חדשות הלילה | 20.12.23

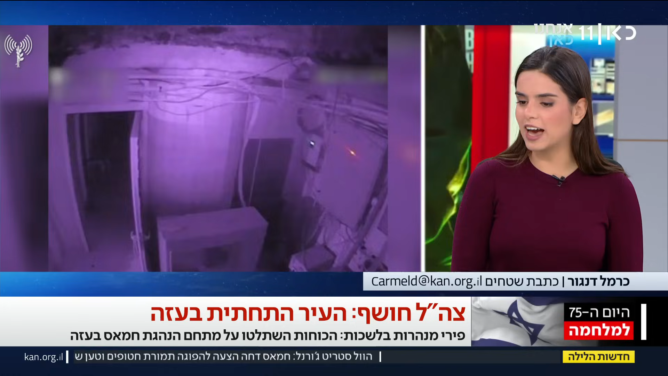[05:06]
רוב הבכירים של חמאס, הבור, כמו שאתה אומר. אנחנו רואים את התמונות בפנים. כן.